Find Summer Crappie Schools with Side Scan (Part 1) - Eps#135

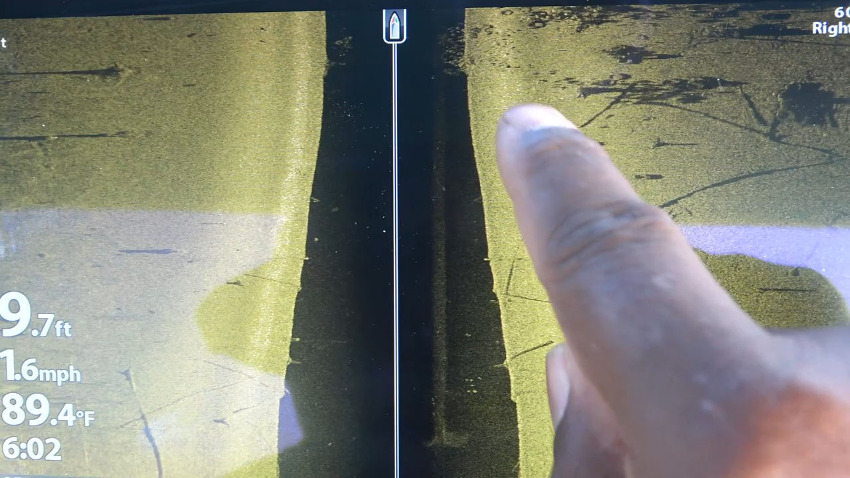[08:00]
On screen: water 89.4°F
But right in here, if you see those little blips, there's some little tiny white dots.
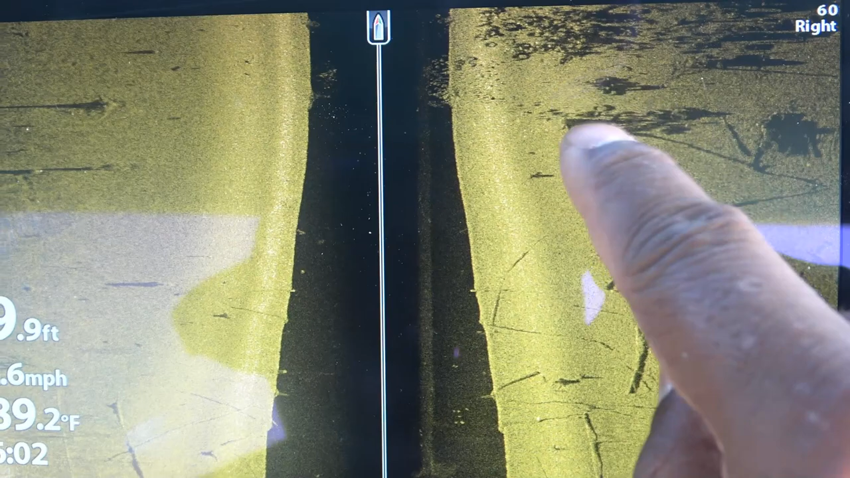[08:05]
Don't know if you can see them on the screen. And there's some fish here right up off the bottom in there. And
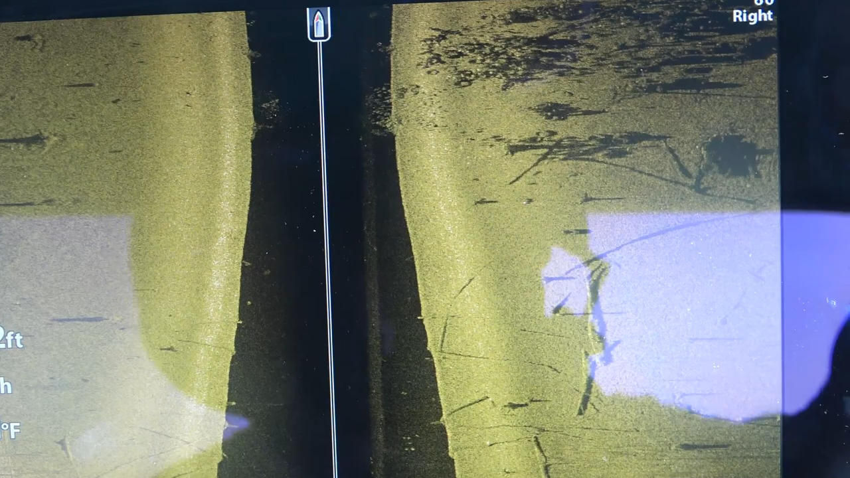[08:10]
that is the fish. So it looks like I'm going to go over it again.
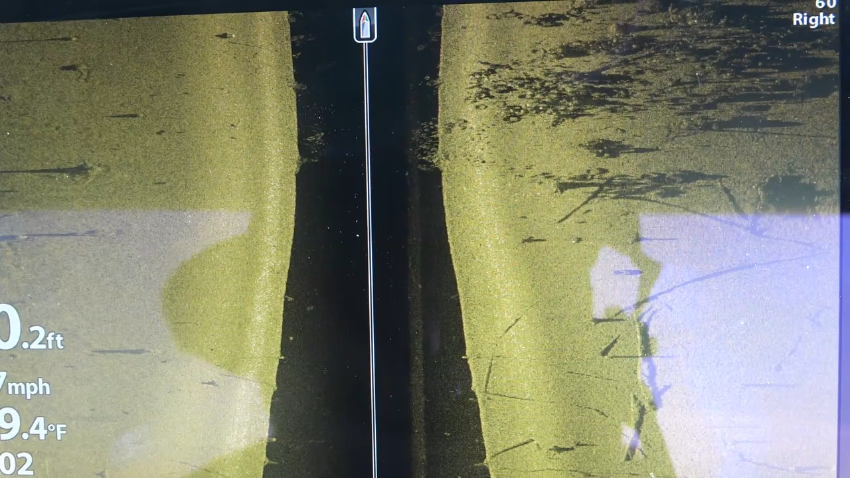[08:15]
I'm going to turn around and go over that again and go a little bit to the other side.
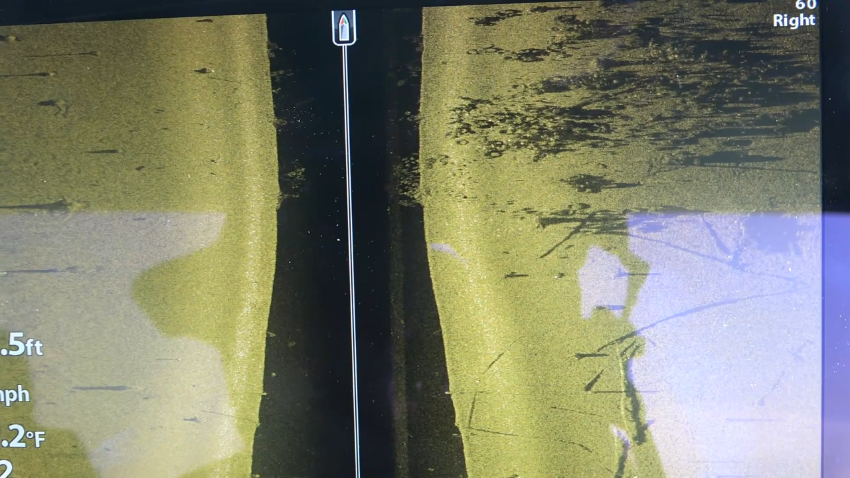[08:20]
See if I can go directly across the top of those fish.
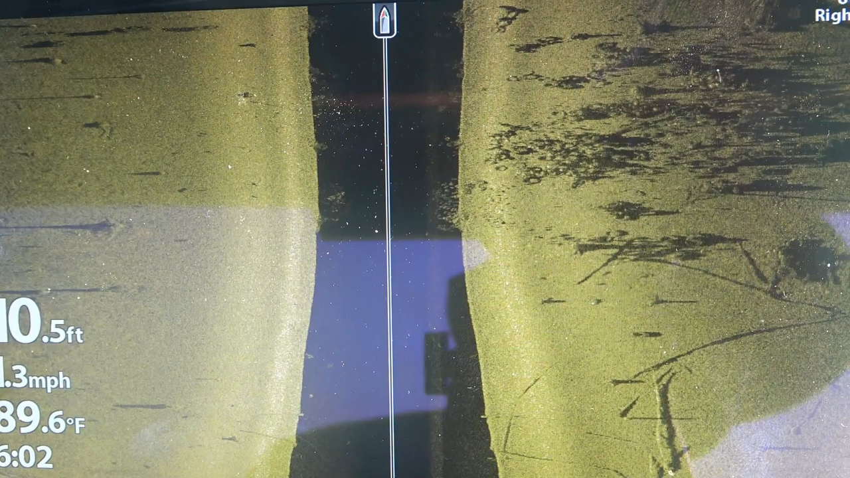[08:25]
But there's a ton of fish. There's a lot of debris structure over there. The structure and cover.
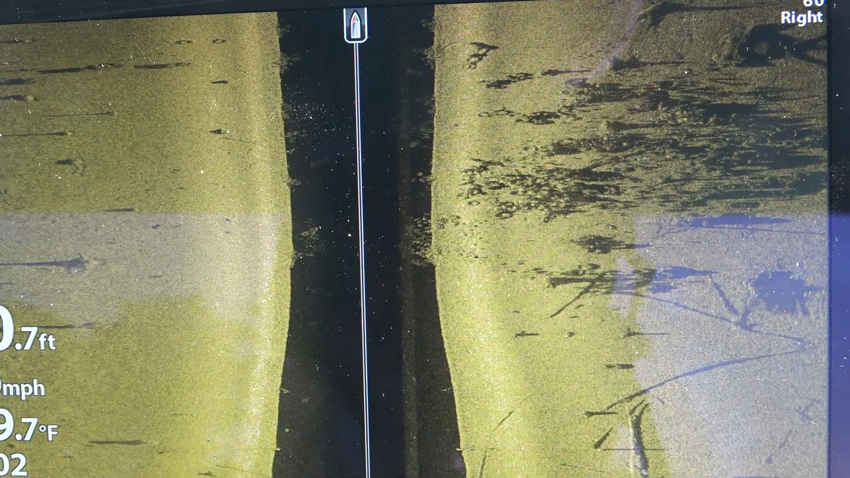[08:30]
The river channels may be about, I'm just guessing, 30 to 50 feet from that flat.
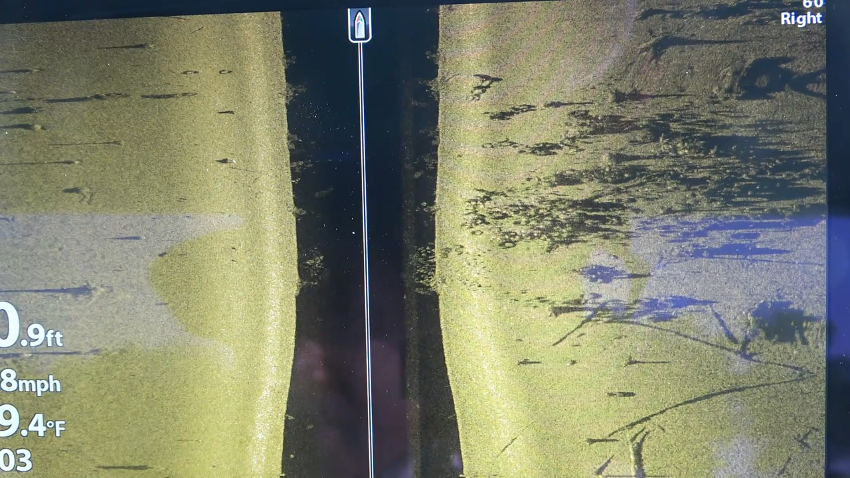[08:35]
I think we're going to have less glare coming this way, I believe.
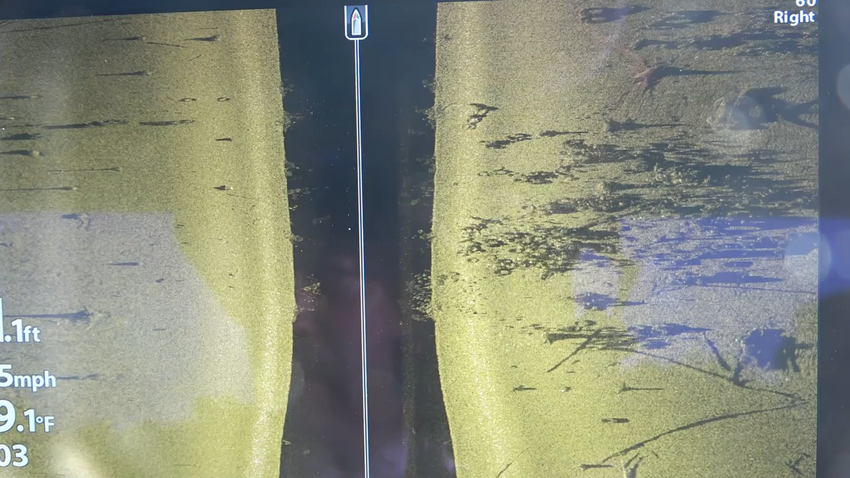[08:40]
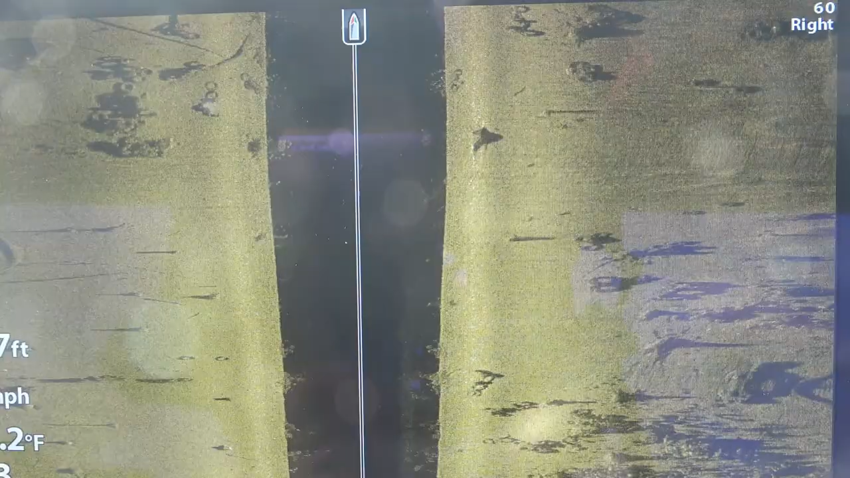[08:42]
And we're going to go ahead and do the,
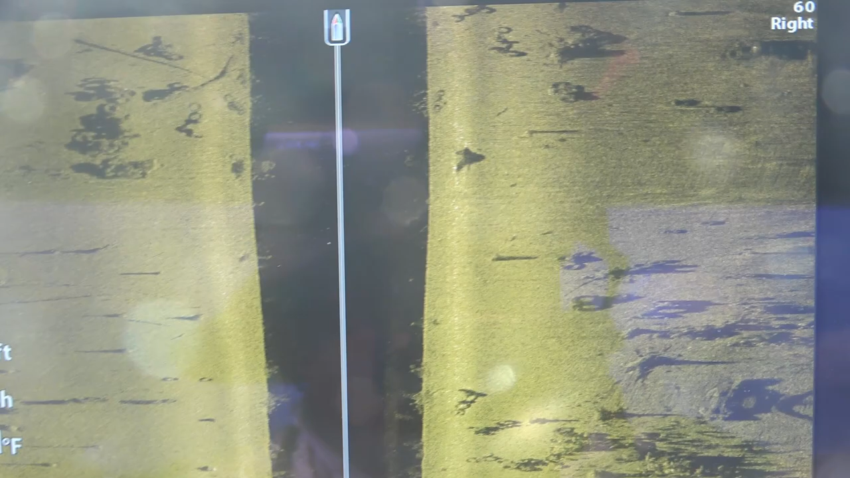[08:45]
look at there. This is going to give you a good look at it now.
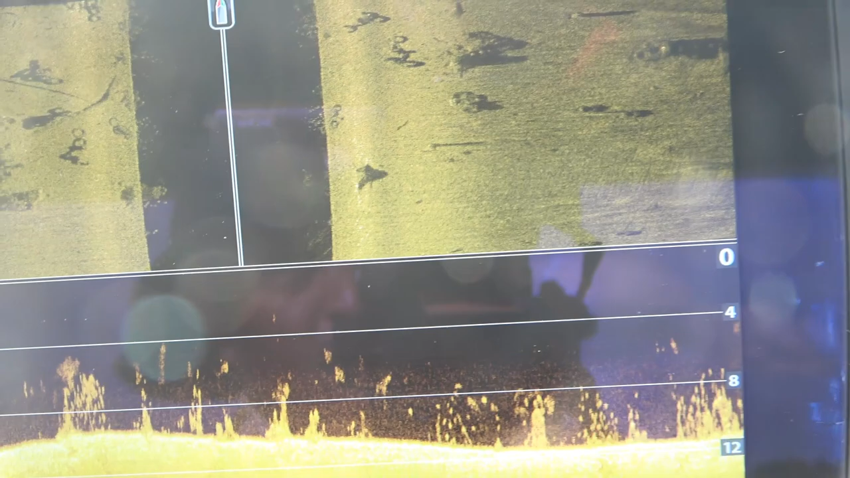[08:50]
Once again, this demonstration is supposed to be focusing on
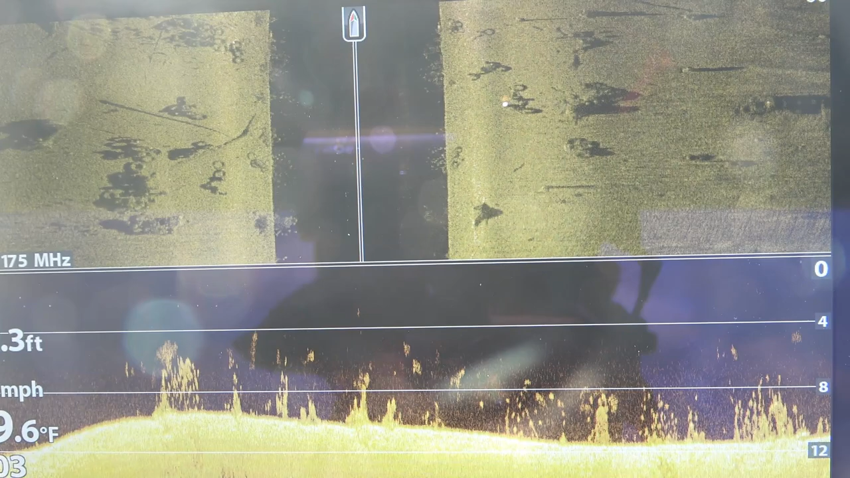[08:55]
your side view, but just to verify and make sure that you really know that this is fish,
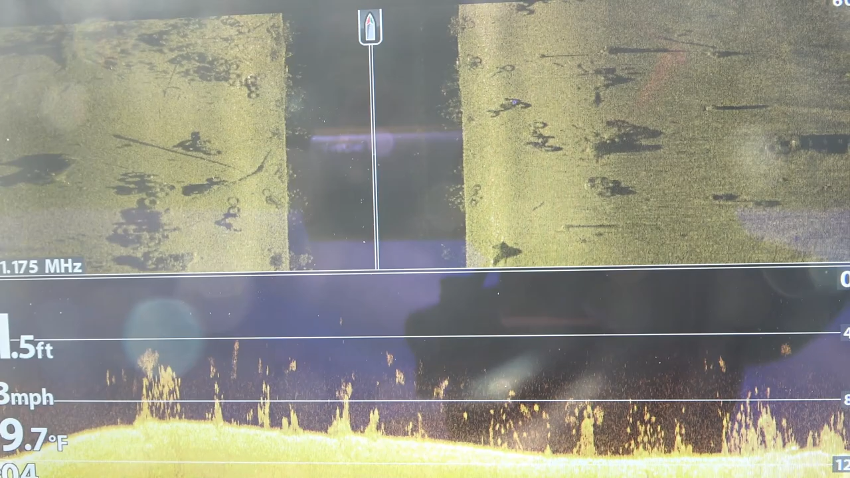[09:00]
I wanted you to see these dots down in here. See those blips?
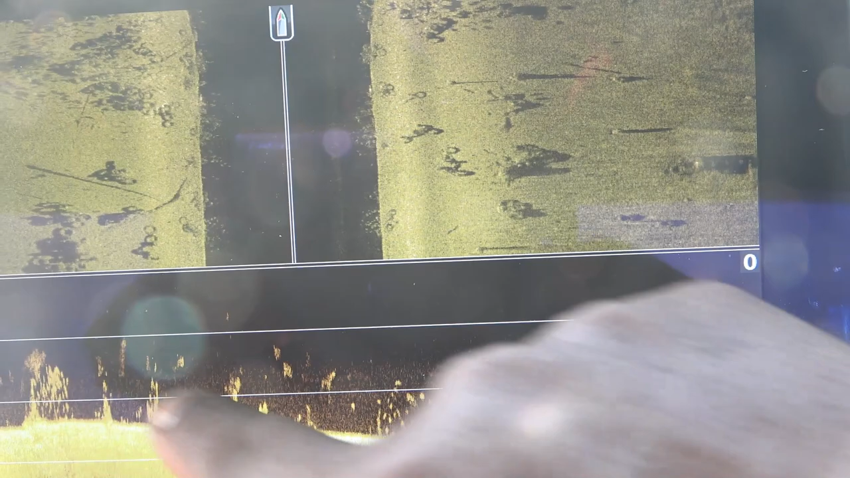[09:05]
Now there's probably some shad in there mixed in there, but there's definitely some fish over there.
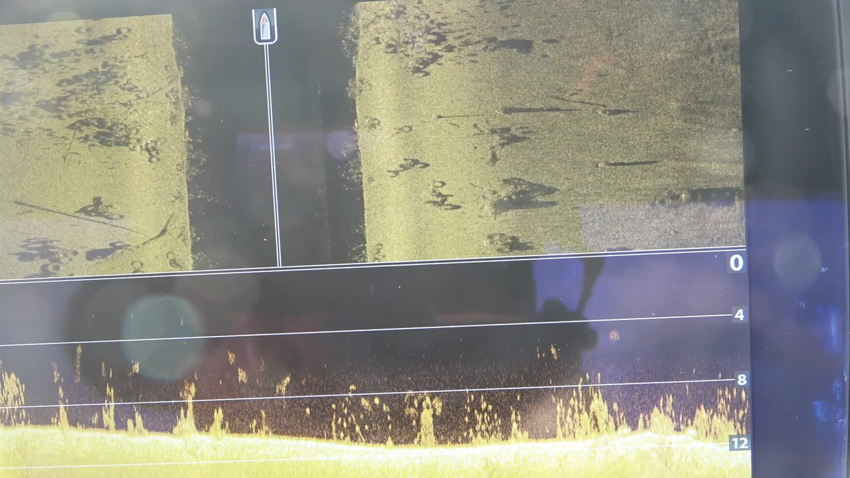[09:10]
See that? And I'll come back through and verify this with some live scope. But look at here, guys. Look at there.
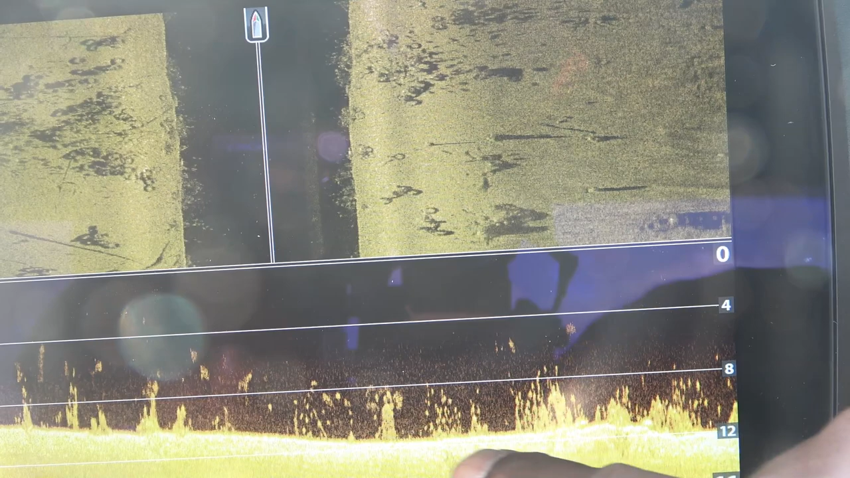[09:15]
All of that is fish. Now I want to go back to this.
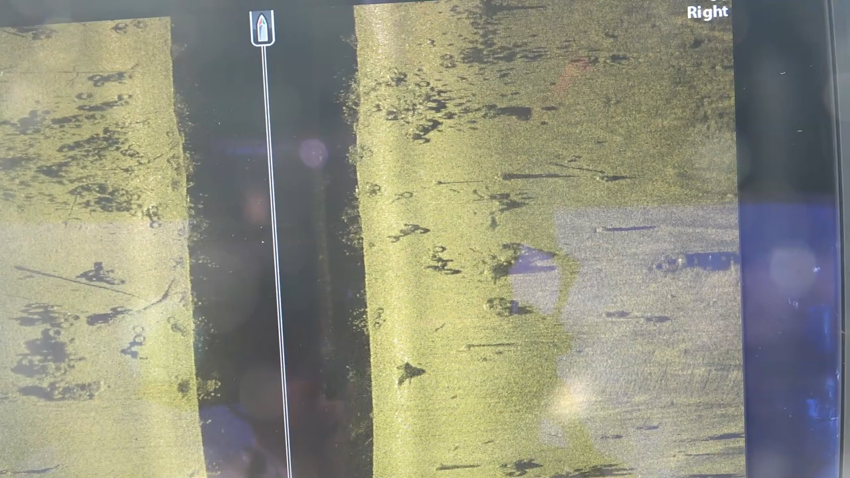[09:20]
I'm going to highlight an area here. See that? That's all the fish we passed over.
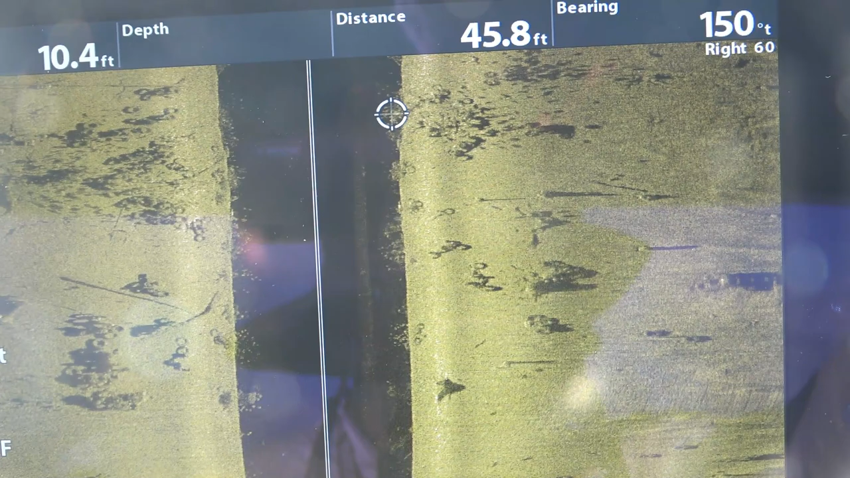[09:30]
Expand it. You see them there?
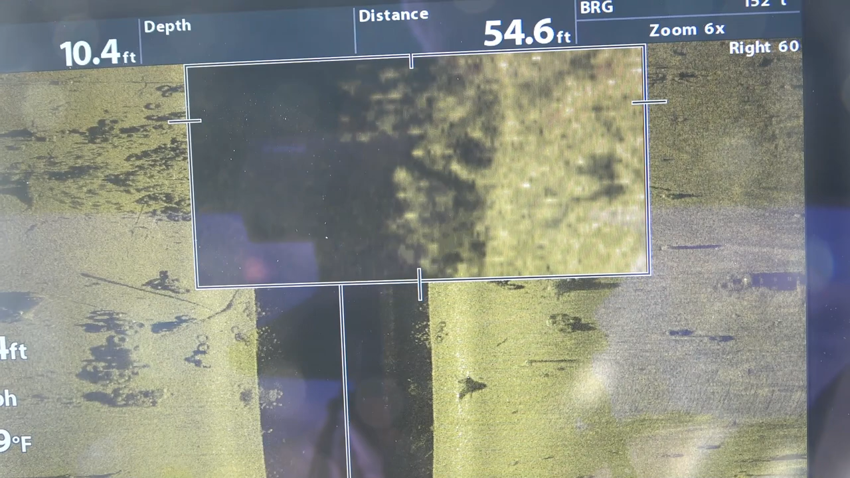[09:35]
Ooh, look at here coming up.